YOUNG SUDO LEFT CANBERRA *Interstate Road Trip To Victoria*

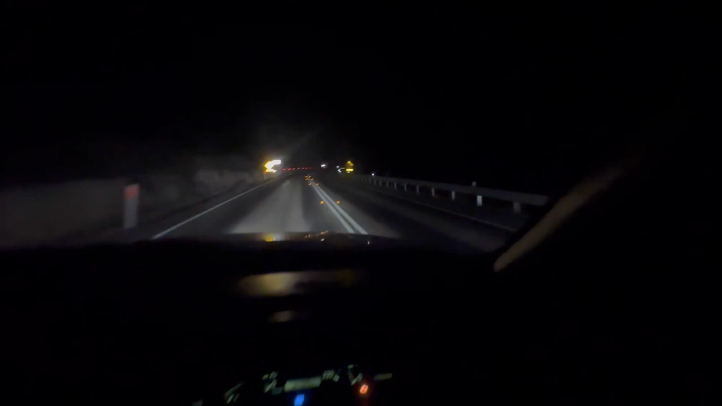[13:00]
So dark out here, man. But hey, I'm less than 1 hour away. I'm really 54 minutes away from the place I'm trying to go.
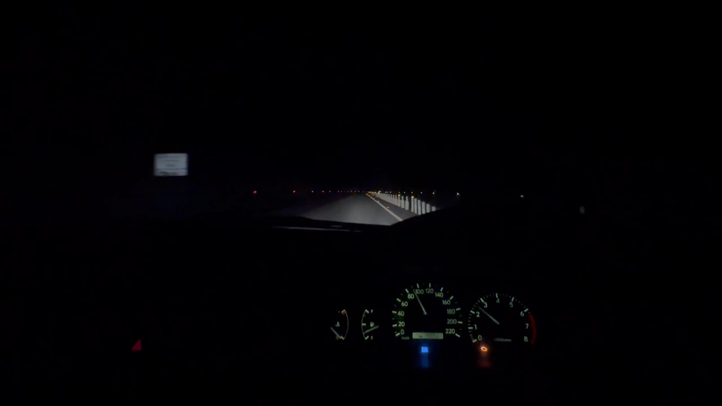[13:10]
Which is a blessing, bro, because look, man, I came from riding through the woods, basically.